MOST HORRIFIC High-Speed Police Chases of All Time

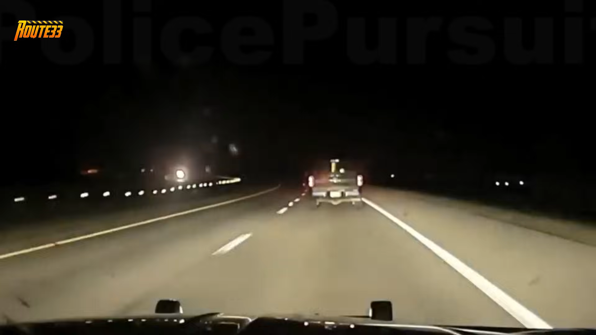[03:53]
His attempt to stop a black Ford F-150 with expired tags escalated into a tense standoff.
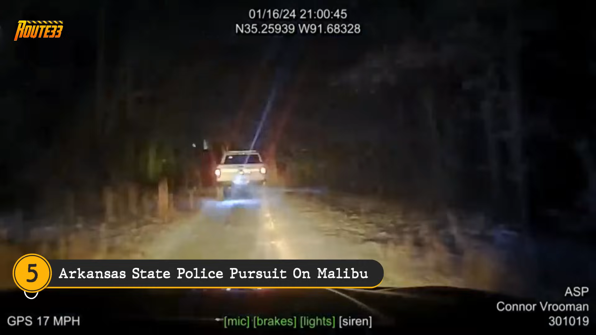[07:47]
We're going south towards the river, right beside the...
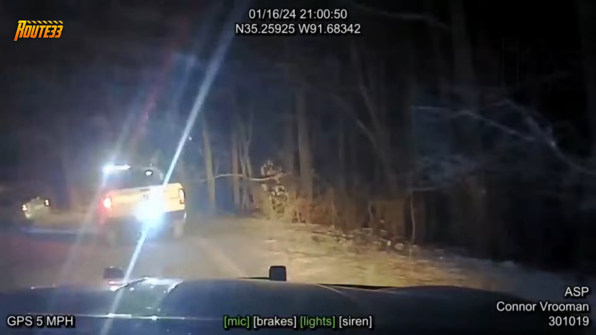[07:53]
We're right beside the river, going underneath the, about the 47 underneath the river. See how a high-speed chase ends, as Trooper Lazenby apprehends a fleeing suspect going 145 miles per hour on SH-18 near Big Lake. Watch the dramatic pursuit and learn about the charges that followed. I'm out with him, he's still up.
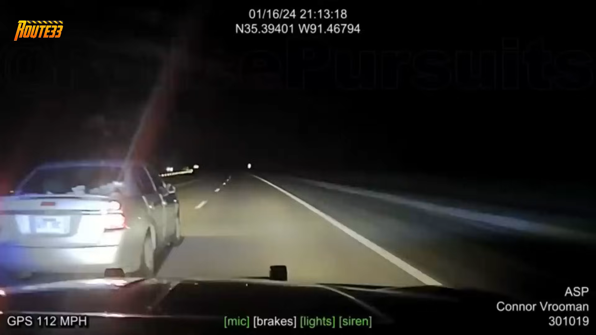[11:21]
Trying to get him out of gunpoint.
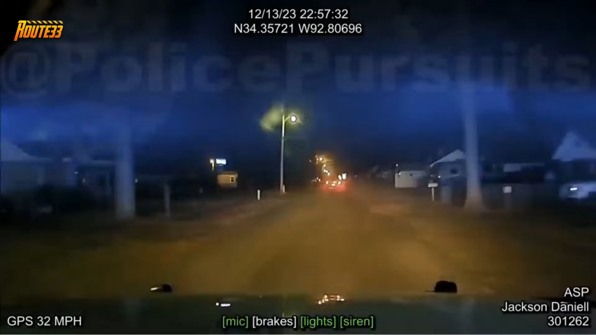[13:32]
Speeds are 45. TV out, TV out.
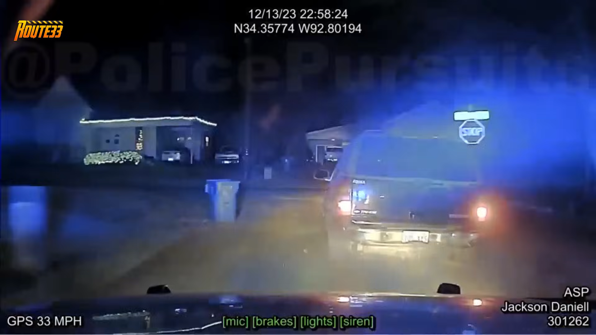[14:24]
Springs, he got out of it. We're continuing on Sullenberg.